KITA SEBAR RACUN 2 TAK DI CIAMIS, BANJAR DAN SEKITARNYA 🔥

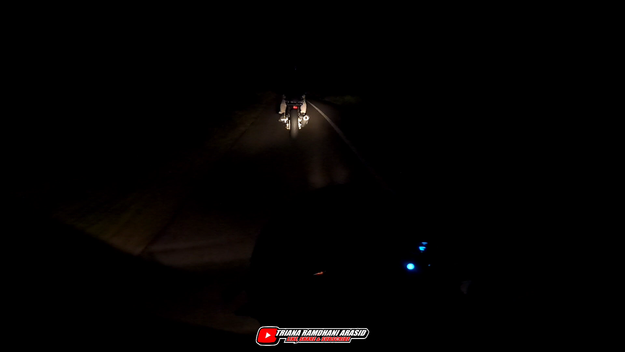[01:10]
Oke bro, ini kita bareng Kang Hari nih, Bro Hari anjas badas. Kita bareng Bluebird lagi nih. Kita udah sekian lama ya guys ya,
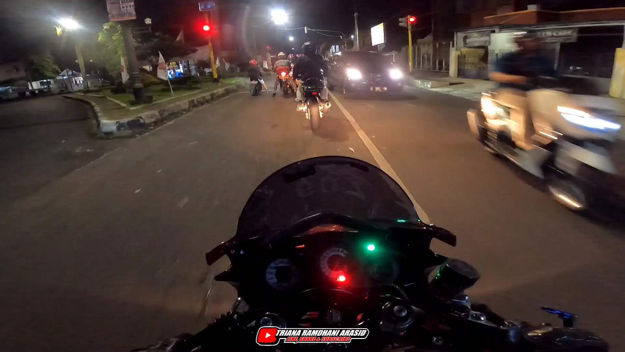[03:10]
Oke guys, ini lampu merah pertama ya guys ya yang kita lewati ya setelah memasuki Kota Banjar ya guys ya. Dan untuk lampu merah di sini lumayan lama loh. Lampu merah di sini lumayan lama, kurang lebih 1 menit kayaknya.
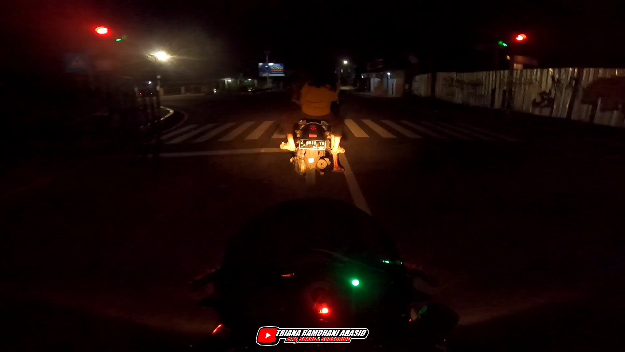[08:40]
Biasanya kalau di Karawang tuh nggak ada loh lampu merah tuh. Jadi mah tumbennya jam sakit kayak lampu merah masih hurung. Itu atas jam sakit mah. Dan ini buat alun-alun Kota Banjar guys.
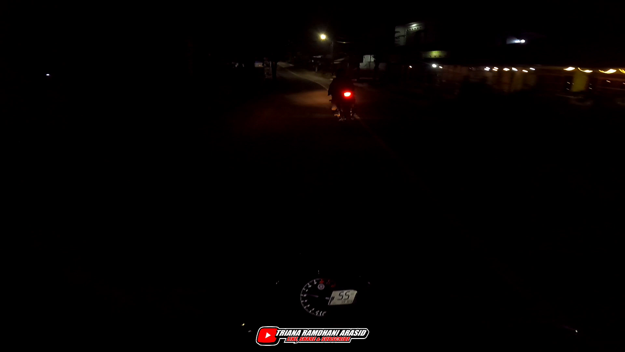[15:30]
Aduh, udah mulai gelap guys untuk daerah sini mah. Merkurinya cuma sedikit, kayak di Banjar Kota. Dia belum berani ngegas, cok. Kalau jalanan sih enak, cuma buat treknya pendek-pendek kalau di sini. Kita panasin biar ngegas.